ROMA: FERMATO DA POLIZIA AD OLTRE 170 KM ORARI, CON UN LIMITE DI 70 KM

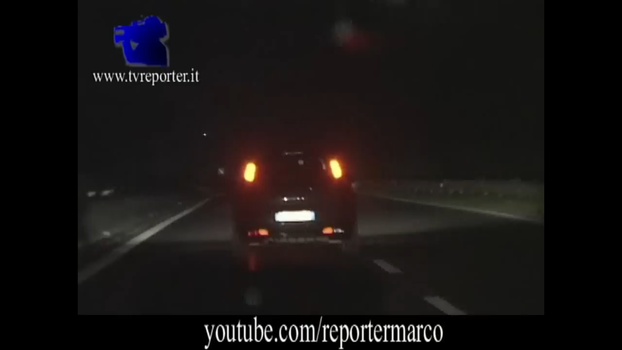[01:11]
Chiudilo subito, come te capi. 300 metri. 169. Ok. Hai preso? Nel senso. 162. Quanti questo prende più, guarda. 175.